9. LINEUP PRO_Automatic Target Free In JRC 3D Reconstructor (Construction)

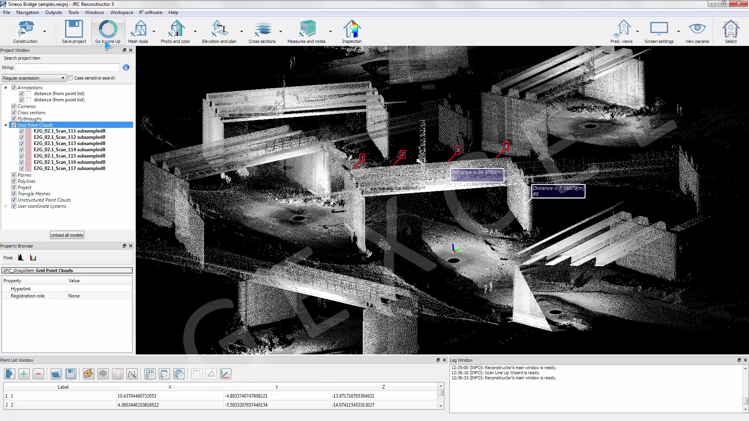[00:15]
We first display the seven unregistered scans.
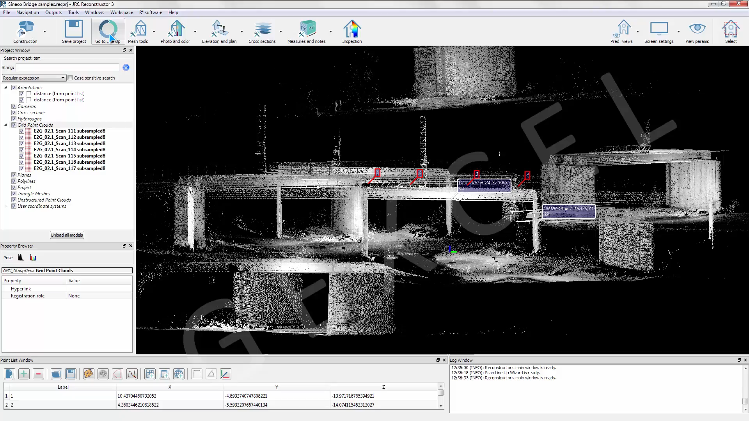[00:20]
In Lineup Pro we enter in the scan processing wizard.
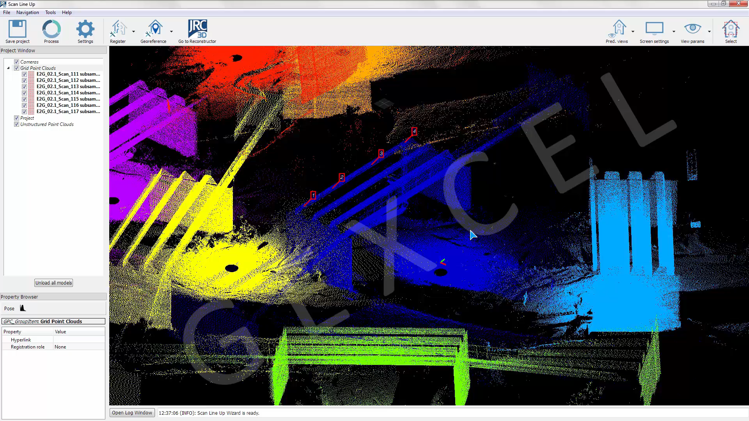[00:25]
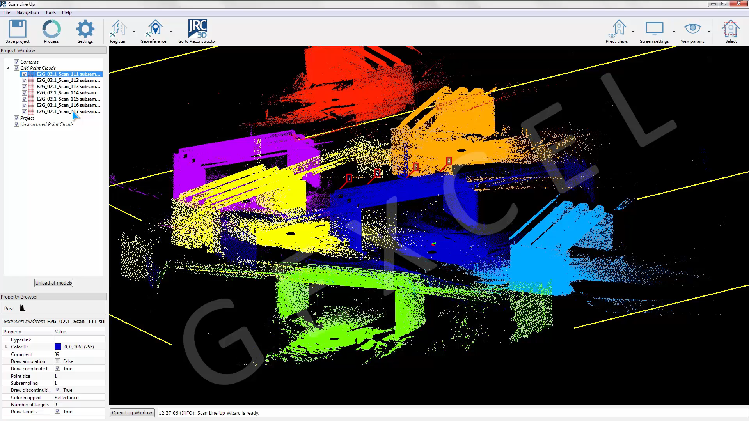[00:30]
We set to automatically proceed with the pre-processing, the target free pre-registration and finally the fine registration.
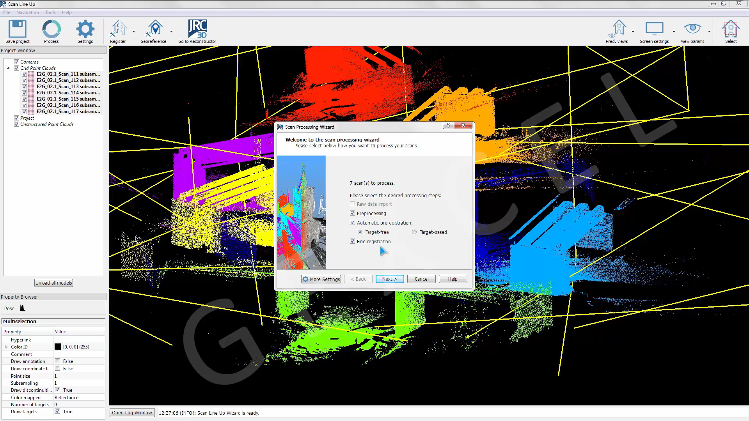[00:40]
We set the construction architectural pre-defined parameters for the target free pre-registration.
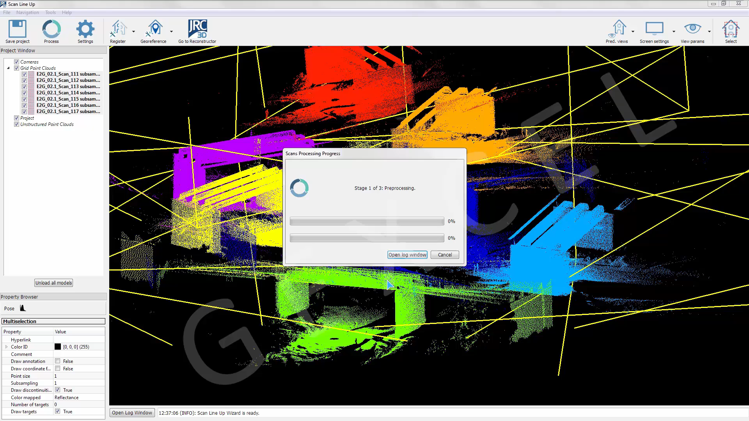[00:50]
First, the scans are pre-registered automatically, without targets and without registration sequences.
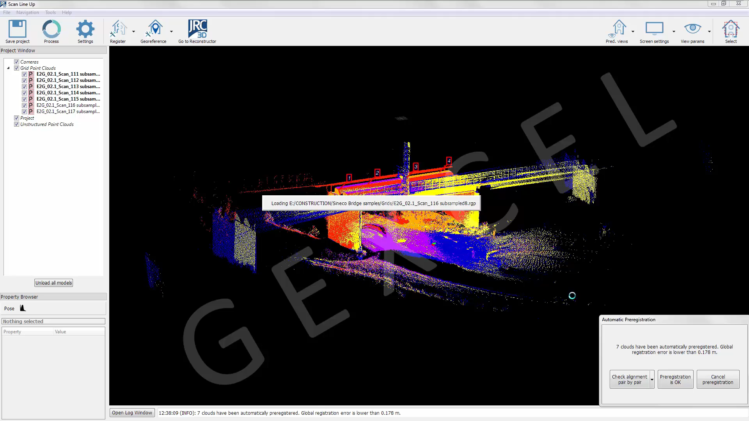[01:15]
Successively, the scans are fine registered automatically,
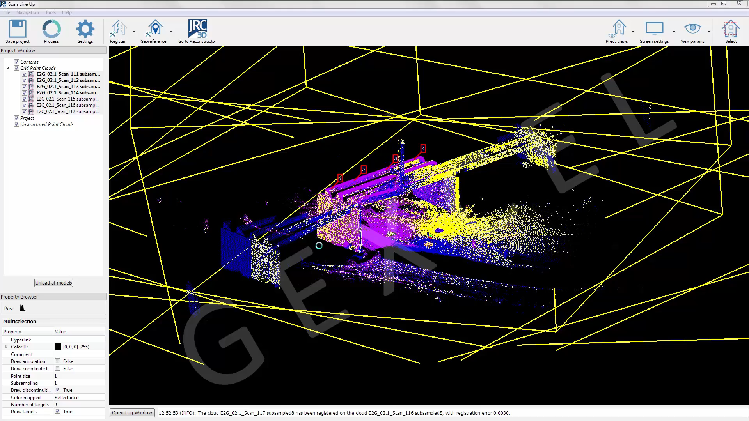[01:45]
report and also visually verify the registration quality using the slice views.